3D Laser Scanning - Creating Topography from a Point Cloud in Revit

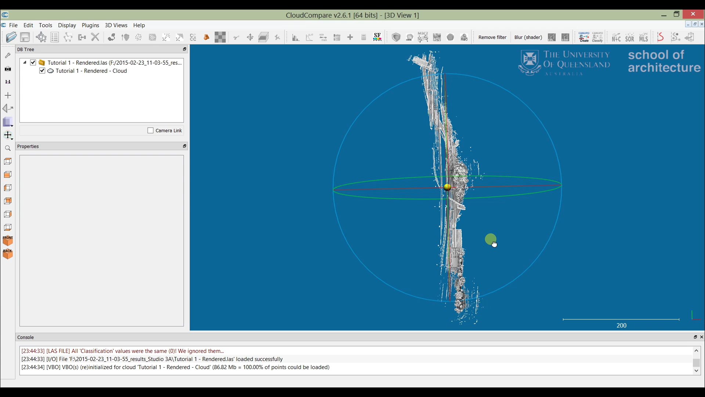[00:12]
Today we're going to be looking at creating topographical services from 3D scans.
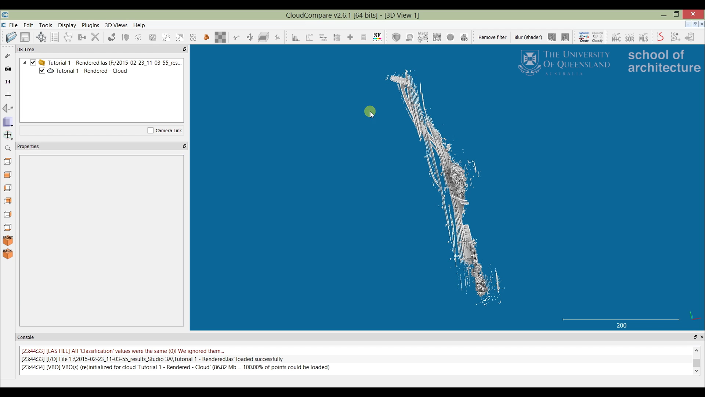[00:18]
So we're going to be using Cloud Compare and Revit to do this.
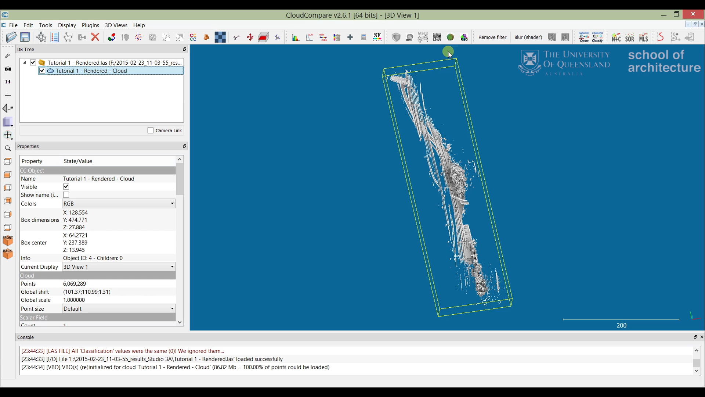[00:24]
First up we're looking at a scan that we've mocked up previously. And we've rendered it all up so
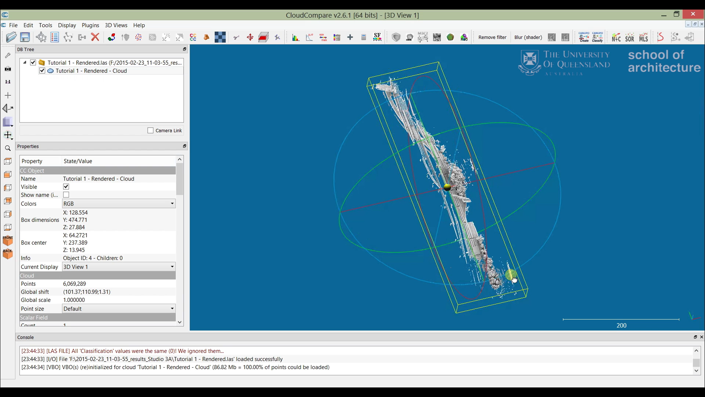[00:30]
it's looking a little bit more pretty and visual. And basically what we're going to do is first we're going to extract the topographical data. So the basic surface contour around this area here from the scan. And then we're going to take that into Revit and we're going to make that into a topo surface.
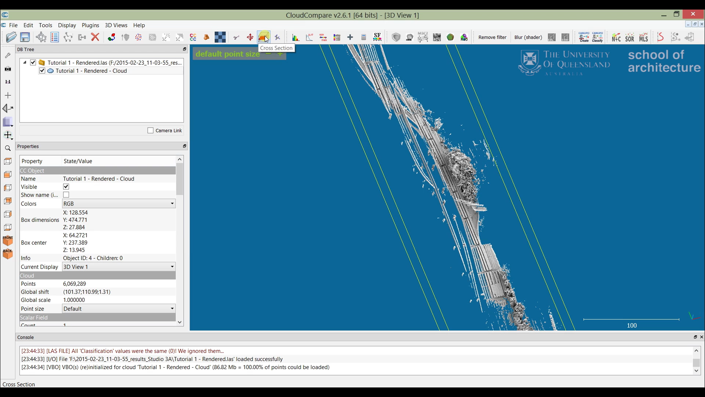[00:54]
So first things first we want to use our cross section tool into the top view just to isolate the area.
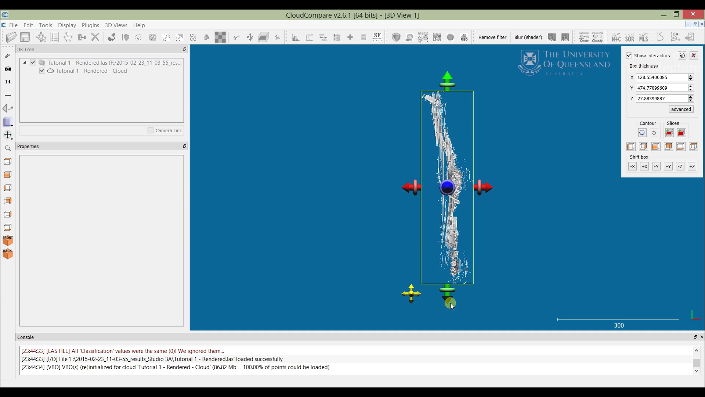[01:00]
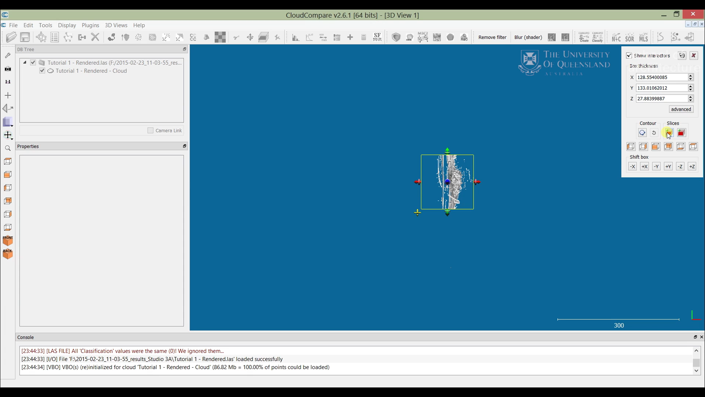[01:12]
And we're just going to quickly segment that to start.
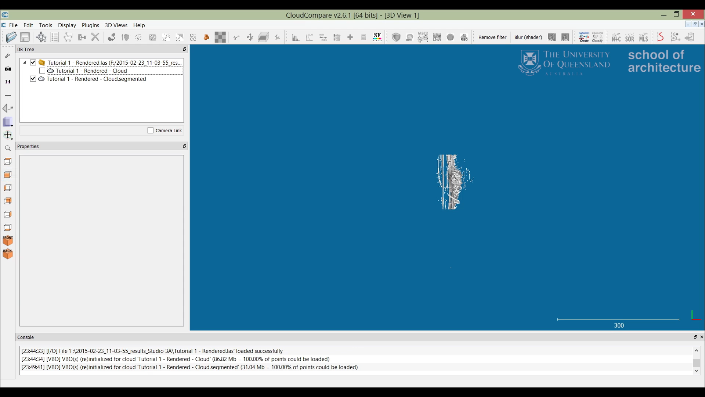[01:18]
We've got our first segmented piece of data. That just makes it a bit easier.
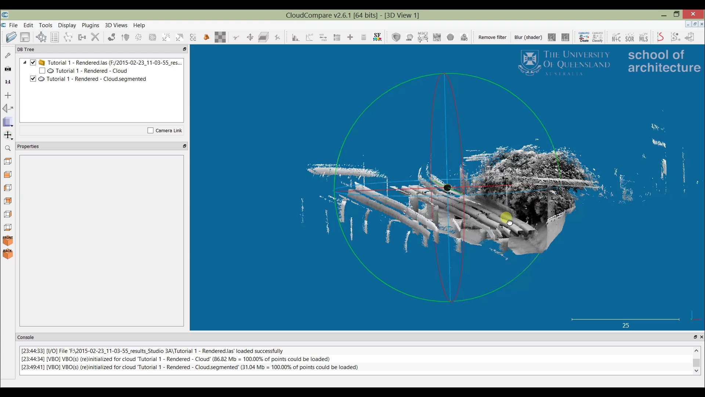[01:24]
We'll go back to that view again.
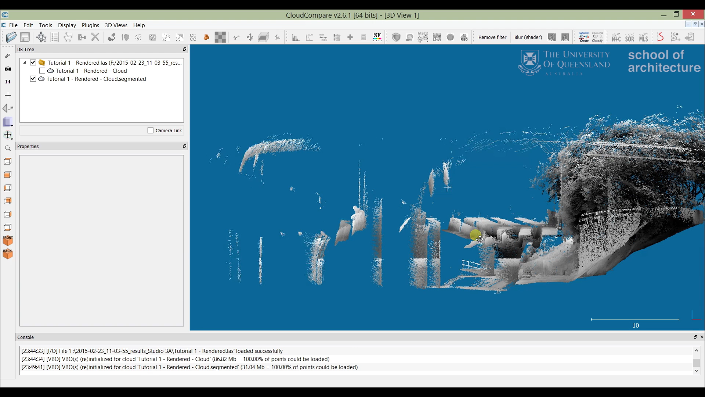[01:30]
And then we're probably going to use the segment tool this time to cut out an additional bit of data. Just a little bit quicker. A little bit more precise.
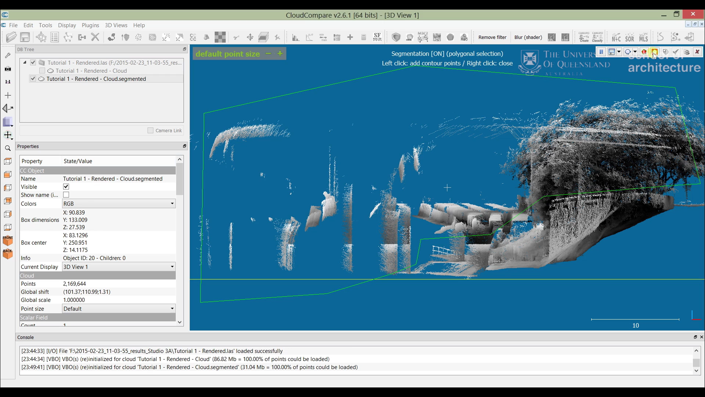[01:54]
Cut that out.
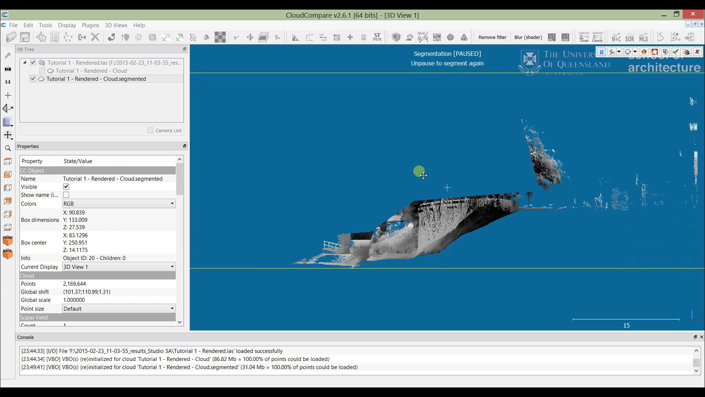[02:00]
Bring that over again and we'll just cut out another piece over here. So we'll use the unpause. And then this is two bytes. We don't really care about that data back there.
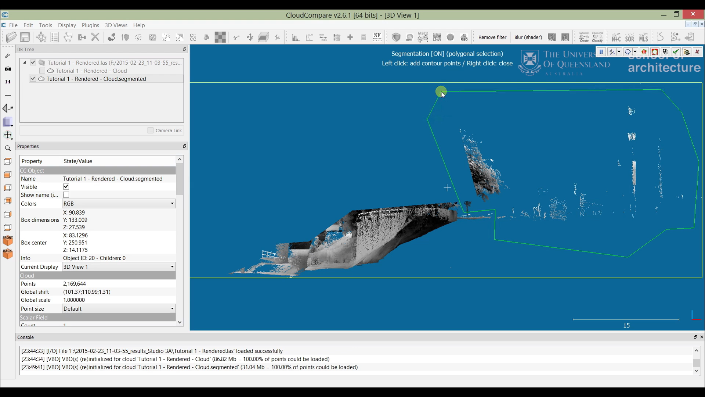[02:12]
So we'll just cut that one out too.
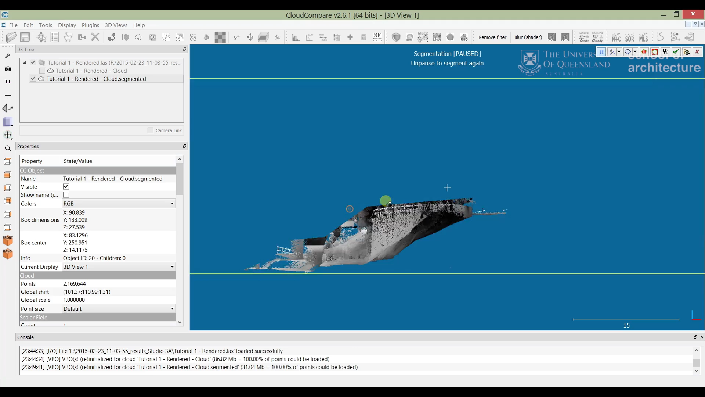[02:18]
Okay, so we've got that first little bit there.
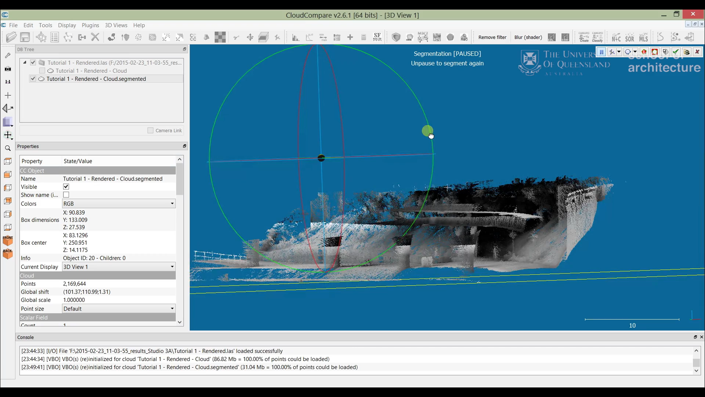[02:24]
I'm just going to scroll around with our mouse and try and cut out most of this other data. This can be a little bit tricky cutting out data like this.
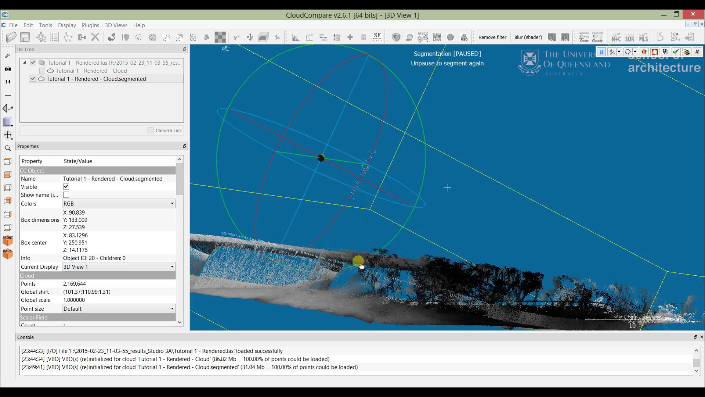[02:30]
Sometimes, as you can kind of see here, it's kind of hard to get an appropriate angle.
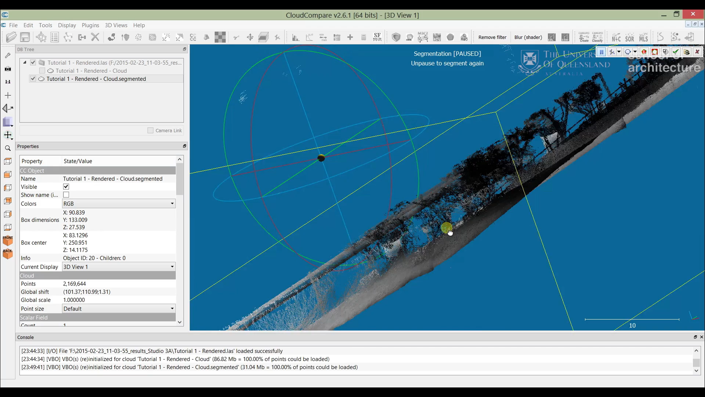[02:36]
So we'll just try and do that.
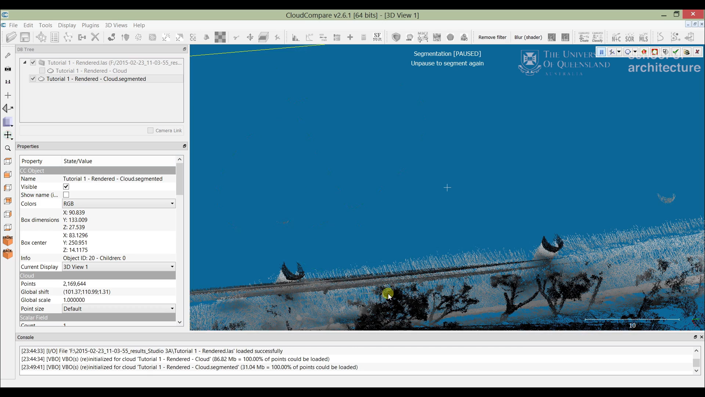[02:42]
One of the things to remember as well, even if you do have to cut out some of the data you want, say some of the topographical data, you can always add that back in. We'll just do that here. Be reasonably careful, but not too fast.
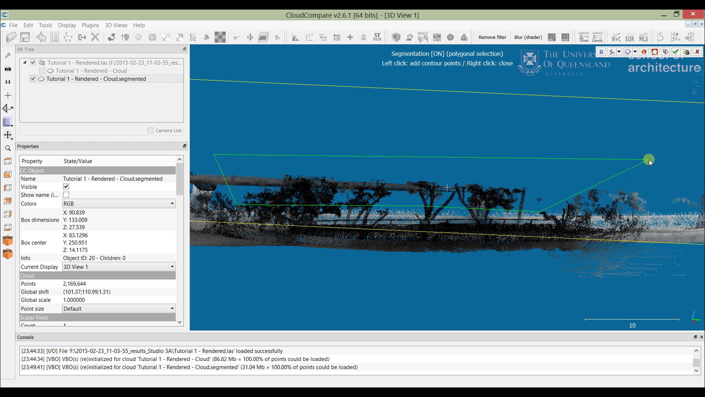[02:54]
Cut that out.
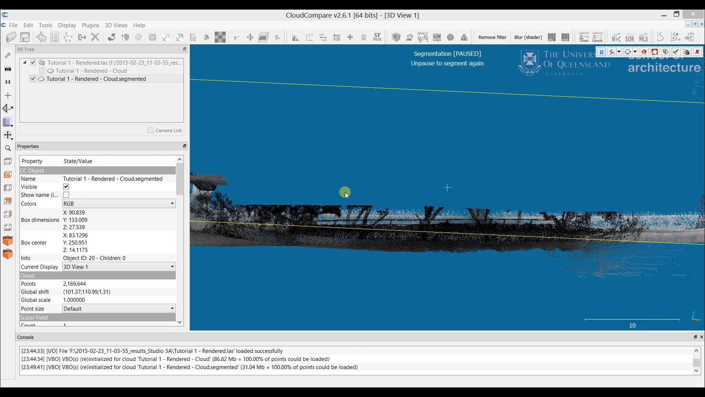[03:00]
Cut that out.
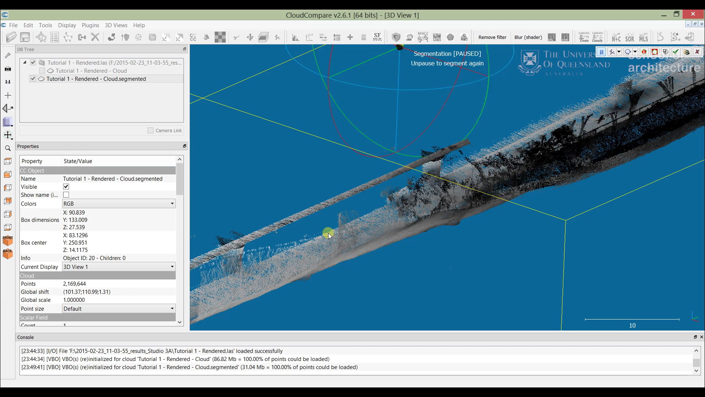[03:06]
We'll actually come from down the bottom here. There we go. That's a bit of an angle.